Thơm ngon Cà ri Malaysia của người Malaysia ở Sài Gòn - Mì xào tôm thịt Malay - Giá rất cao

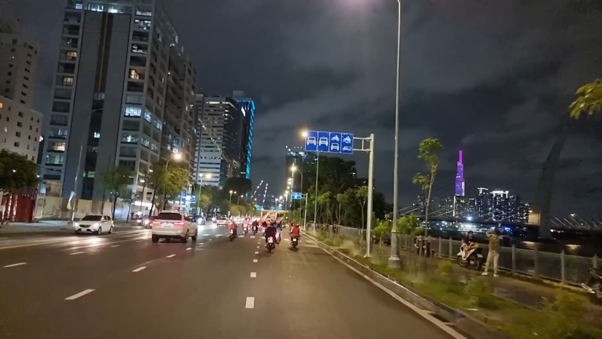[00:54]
và chạy tới khúc này các bạn nhìn bên phía tây phải cây cầu Thủ Team 2 hiện tại vẫn chưa lắp hệ thống đèn led nha
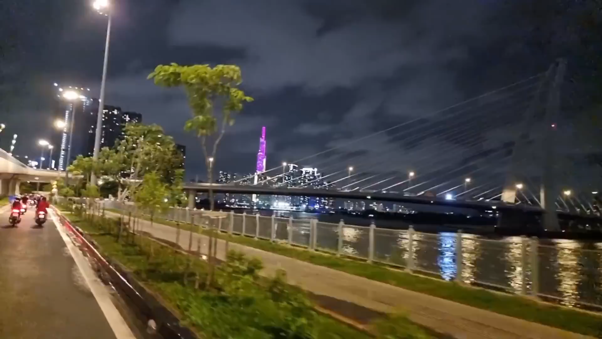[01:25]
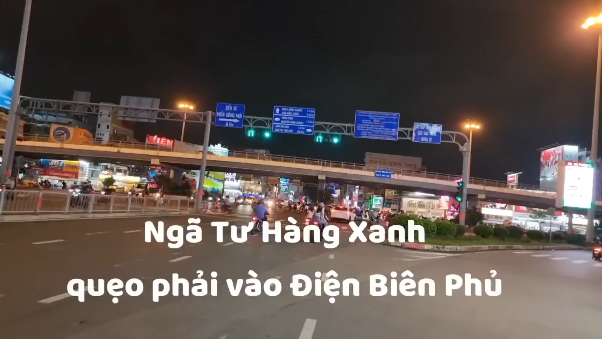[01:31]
và đây ngã từ Hàng Xanh chúng ta quẹo phải vào đường Điện Biên Phủ chạy chút xíu nữa chúng ta sẽ quẹo vào hẻm Sao Lẹ 2